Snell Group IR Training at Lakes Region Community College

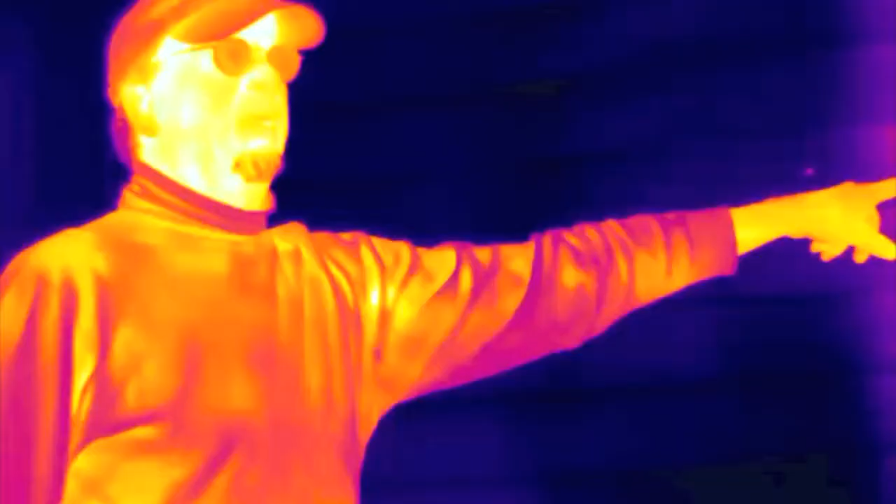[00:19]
Right now we're heating it and we've got students doing infrared thermography,
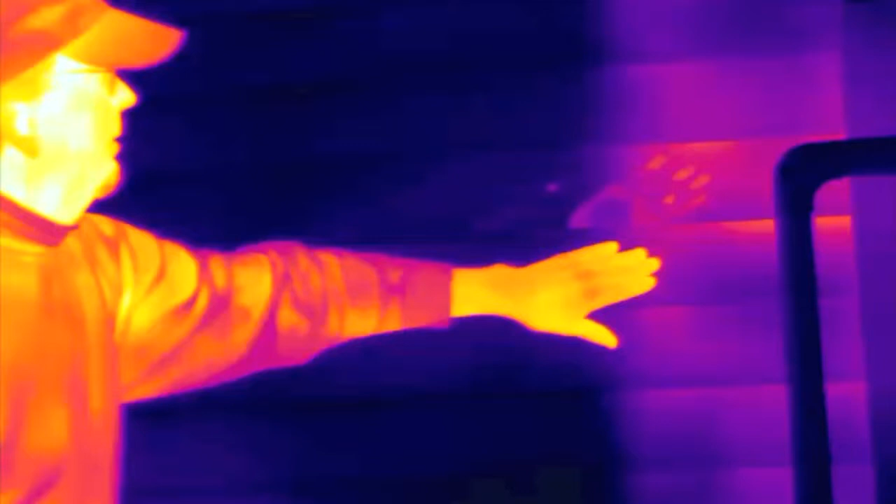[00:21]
scanning each of the walls or taking photos of each
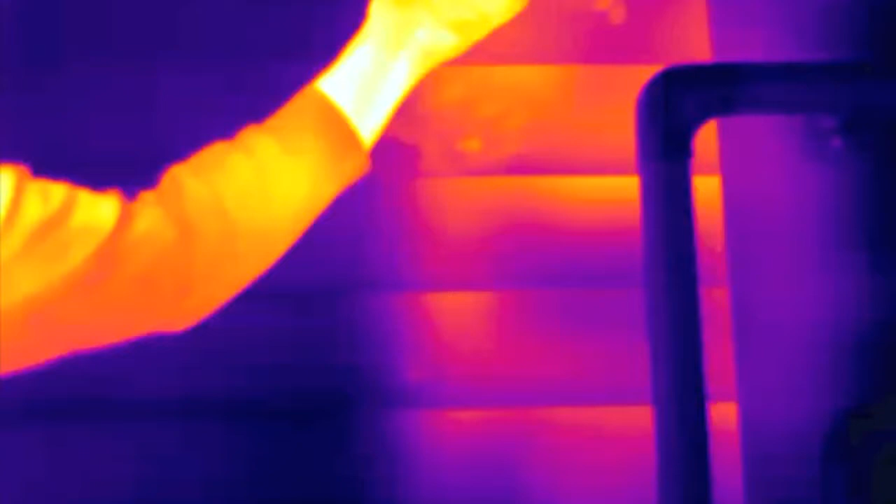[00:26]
of the walls and seeing where the air leaks are, where it's hot, where it's cool.